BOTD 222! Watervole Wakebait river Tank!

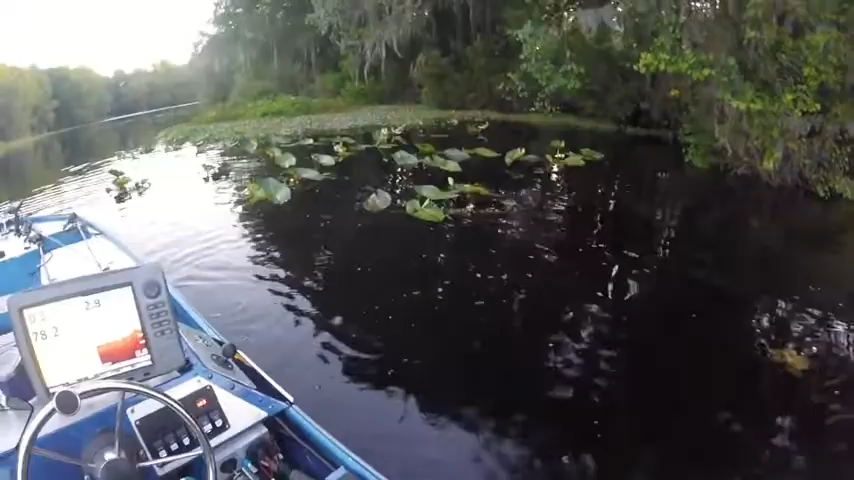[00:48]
Ooh, look at that. Maybe not 10 pounds, but he's big. He's big. Yeah. She's big.
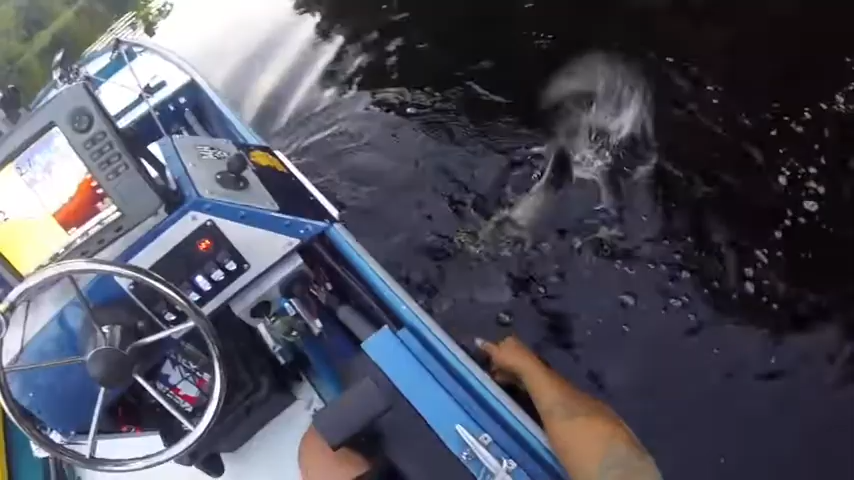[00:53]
Oh yeah. She's skinny though. But look at that mouth.